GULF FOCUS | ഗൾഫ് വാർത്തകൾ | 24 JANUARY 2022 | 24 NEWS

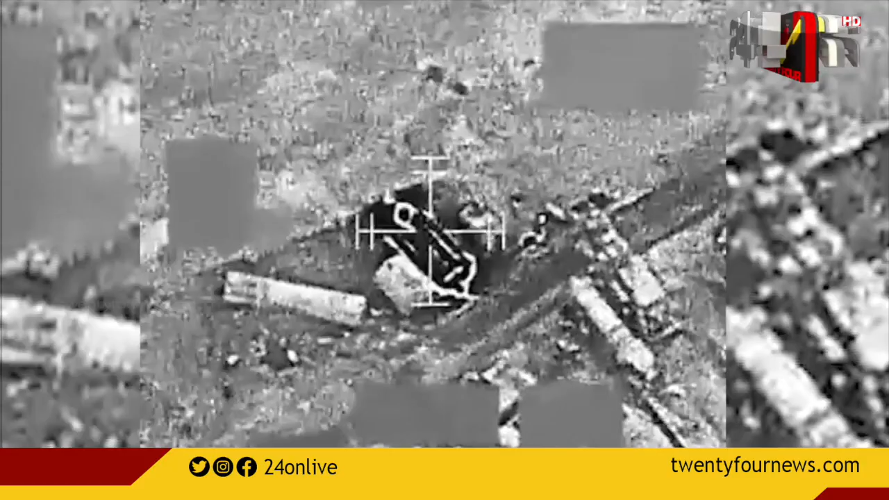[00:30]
ാണ് ഹൂത്തികൾ മിസൈൽ ആക്രമണം നടത്താനായി ഉപയോഗിച്ചിരുന്ന അൽജോഫിലെ കേന്ദ്രം യു എ തകർത്തത്.
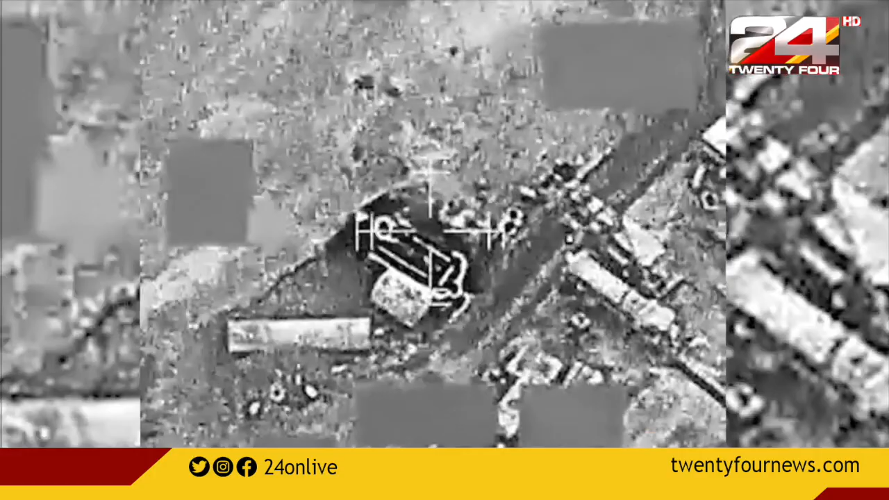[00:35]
ആക്രമണം നടത്തിയ വിവരം യു എ പ്രതിരോധ സേന സാമൂഹിക മാധ്യമങ്ങളിലൂടെ ഔദ്യോഗികമായി സ്ഥിരീകരിക്കുകയും ആക്രമണത്തിന്റെ ദൃശ്യങ്ങൾ പുറത്തുവിടുകയും ചെയ്തിട്ടുണ്ട്.
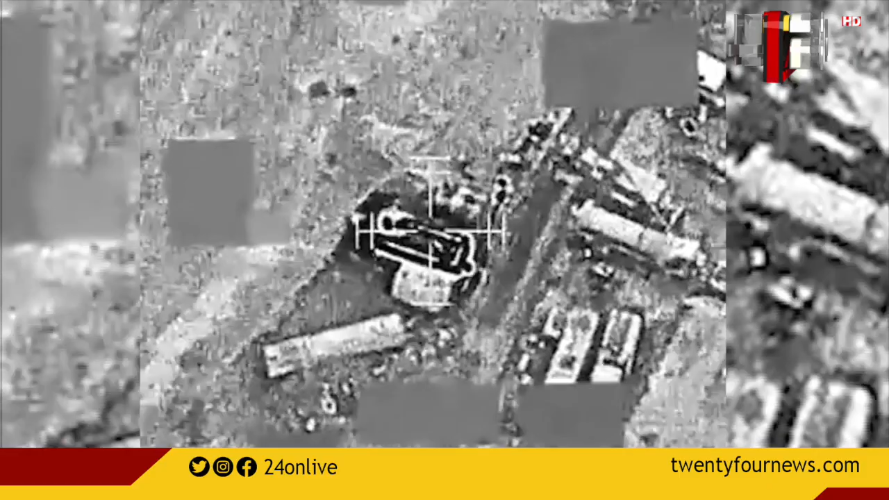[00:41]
F-16 യുദ്ധവിമാനം ഉപയോഗിച്ചായിരുന്നു യു എ സൈന്യത്തിന്റെ ആക്രമണം.
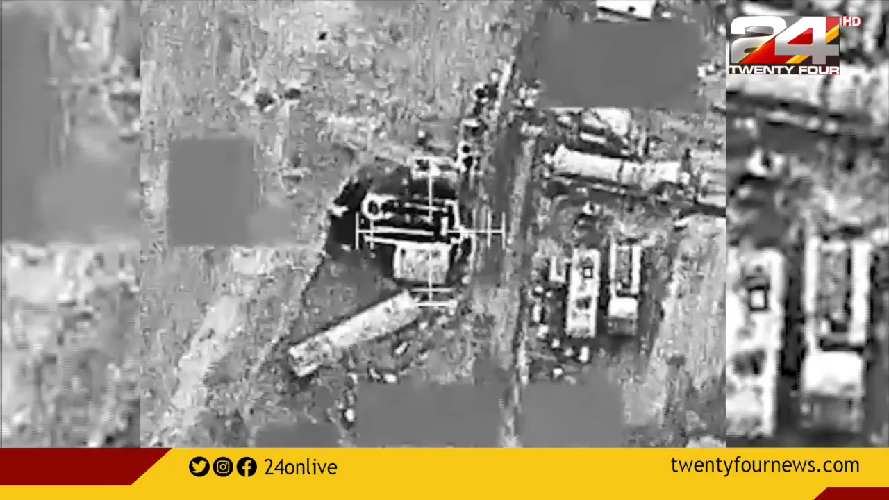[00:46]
നേരത്തെ അബുദാബിക്ക് നേരെ ഹൂത്തി വിമതർ അയച്ച രണ്ട് ബാലിസ്റ്റിക് മിസൈൽ തടുത്തു നശിപ്പിച്ചതായി യു എ അറിയിച്ചിരുന്നു.